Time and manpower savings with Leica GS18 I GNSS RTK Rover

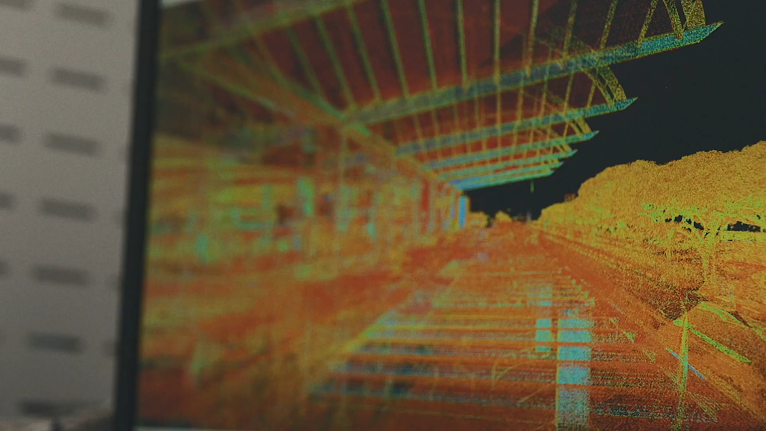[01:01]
JTRS has already been adopting the combination of 3D laser scanning and photogrammetry methodology in our workflow.
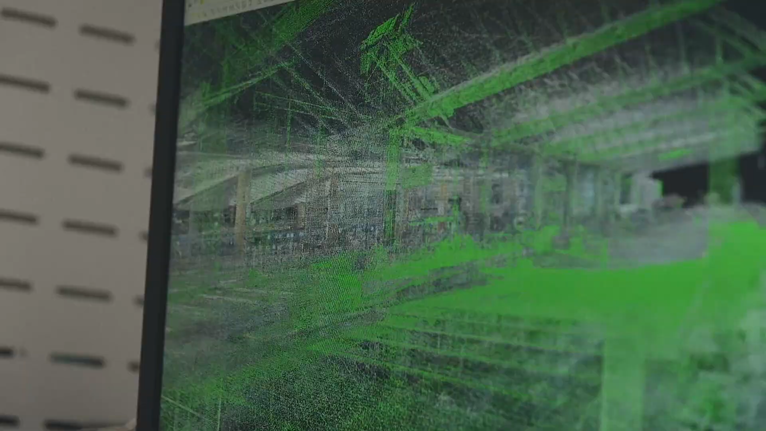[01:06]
The development of the GS18i is truly one equipment to serve dual purposes.
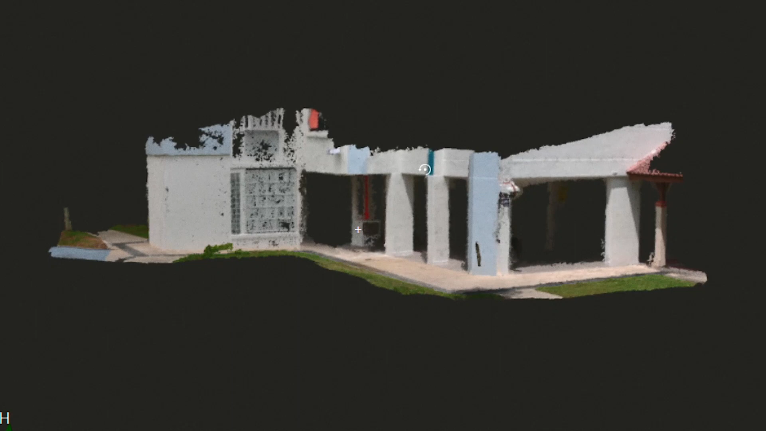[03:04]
Back in office, I will download the server data onto Leica Infinity software.
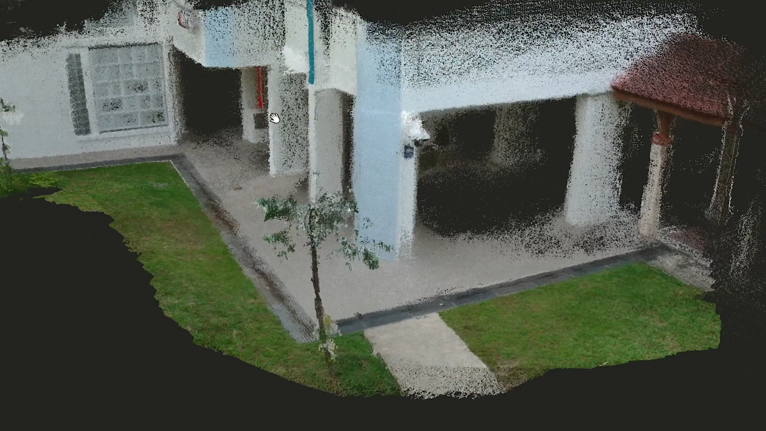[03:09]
In there, I can extract more points and also improve accuracy of the data.
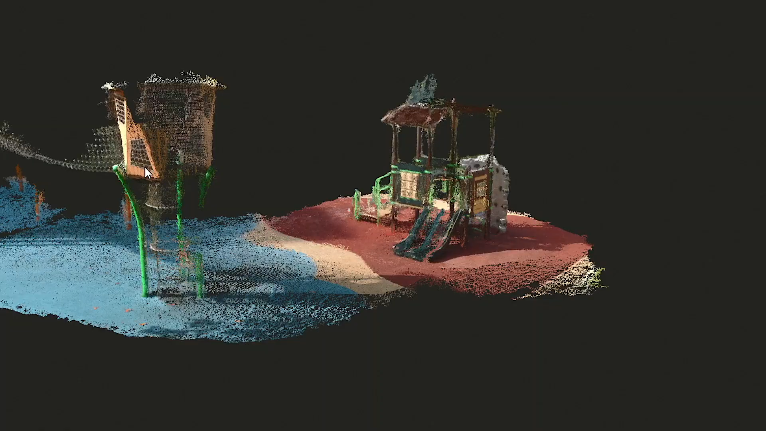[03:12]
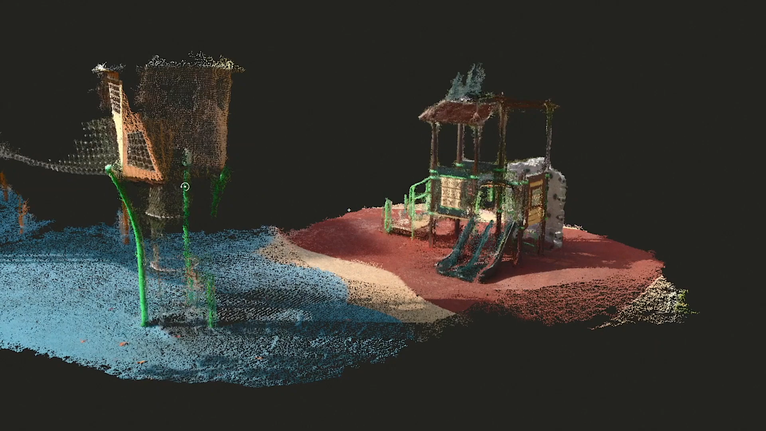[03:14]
Best of all, I can even generate 3D point clouds.
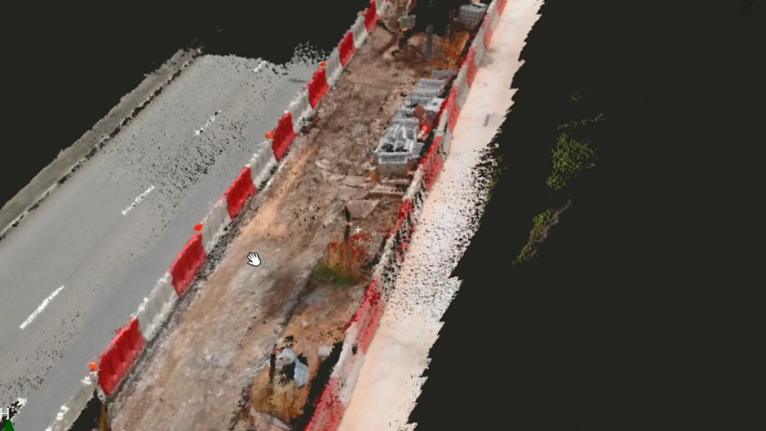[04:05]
A report will be generated with images and north-easting and elevation colonists data.